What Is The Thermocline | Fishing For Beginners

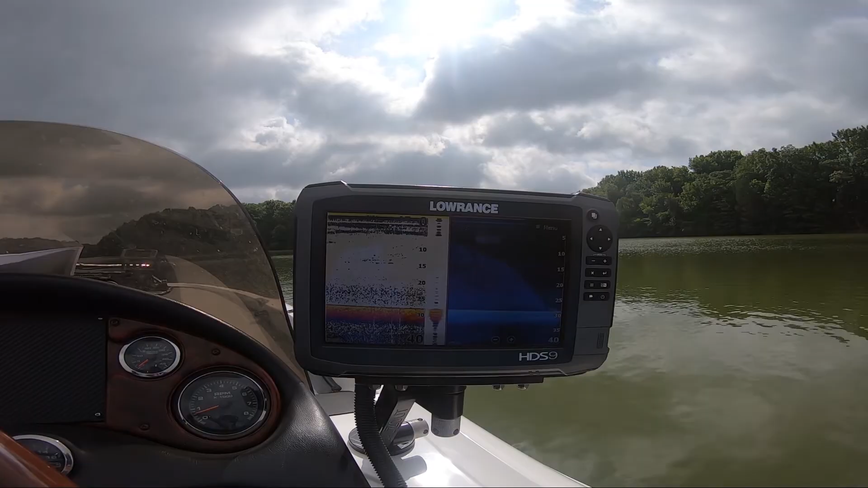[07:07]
all right so here we are we're looking at the sonar if you can look right here and see this clutter here and you can see this clutter over here there's some fish right here on the down scan and right here take a screenshot of that but you can also see down here in this clutter but here on the down scan you see this extra clutter that you don't see over here on the on the 2d sonar this right in here is the thermocline
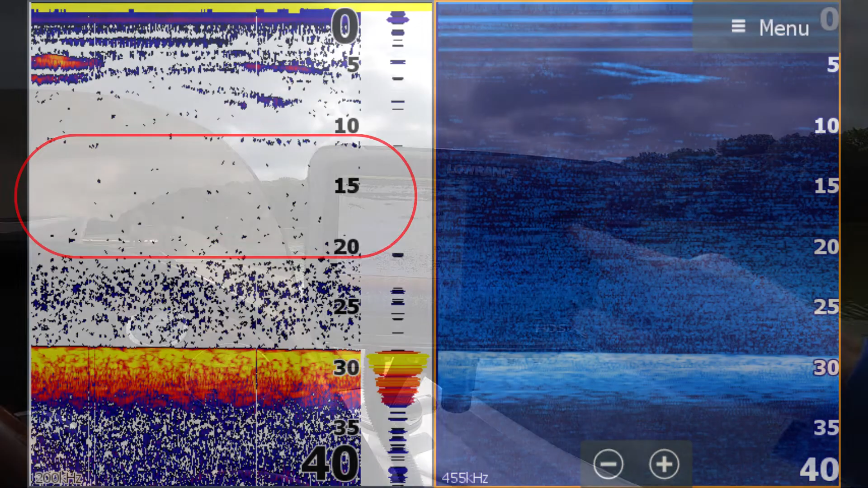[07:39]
on the 2d and you can see those fish right there about 12 foot hanging on
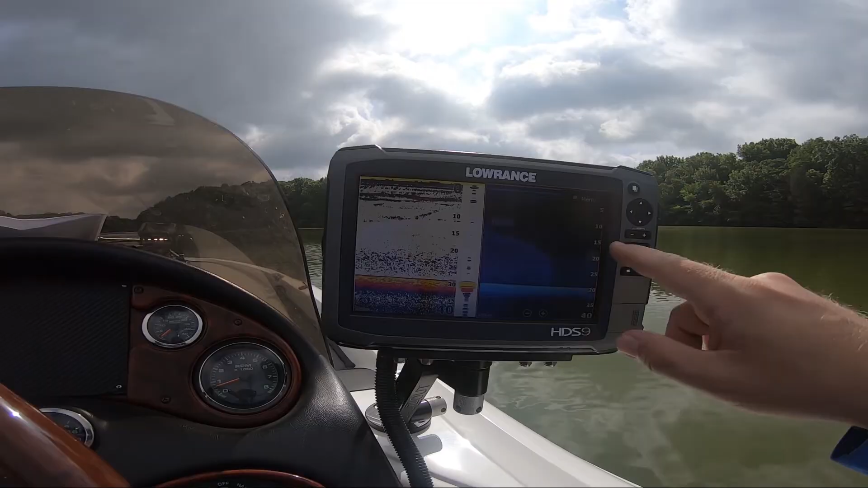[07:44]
and I think on this lake thermocline starts about 12 and probably goes down
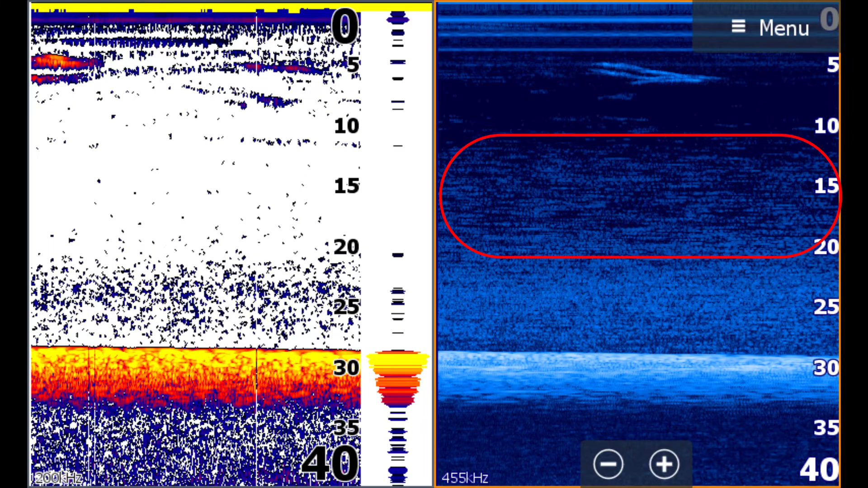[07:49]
to 15 or 16 foot and then the bottom layer starts so there you go that's how you recognize the thermocline with your 2d and your down scan
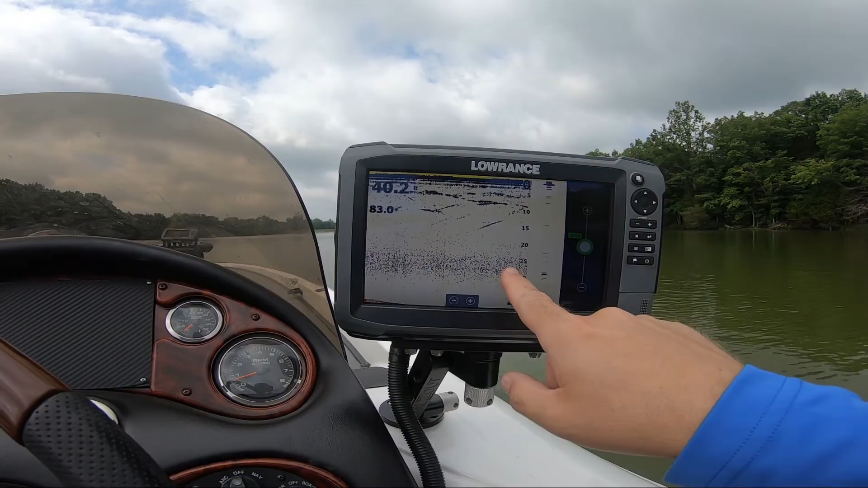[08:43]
and then I'll go to my sensitivity and I'll just start backing it down until that clutter goes away but you can still see down here this junk this down here at the bottom and then right above it here is the thermocline
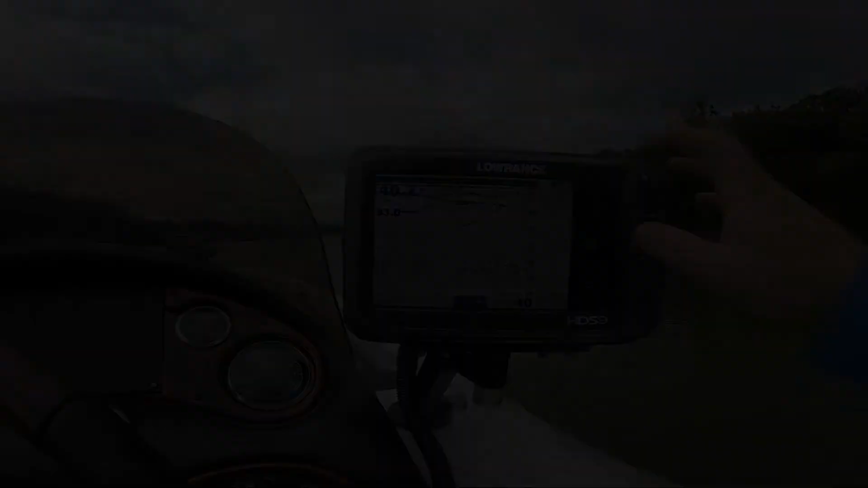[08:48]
now once you adjust that sonar just idle around and look now sometimes you'll see stuff down there